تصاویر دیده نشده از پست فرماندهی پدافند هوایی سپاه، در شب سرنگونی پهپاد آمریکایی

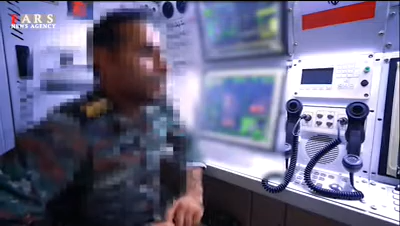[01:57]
چی شد شلیک شد بله شلیک شد سمت بیه تمام 17 کیلومتر فاصله داره